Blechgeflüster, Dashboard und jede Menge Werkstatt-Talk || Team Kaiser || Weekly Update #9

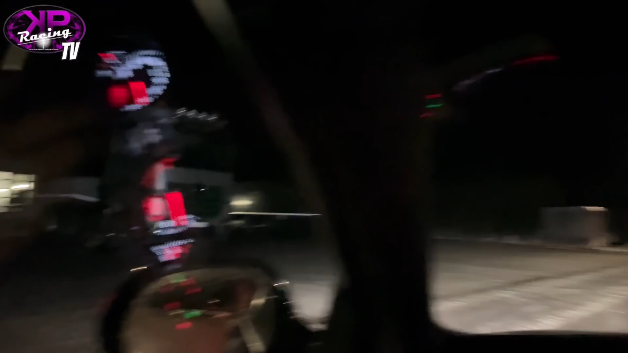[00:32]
Aha, Licht ist ja schon mal an. Man glaubt es kaum.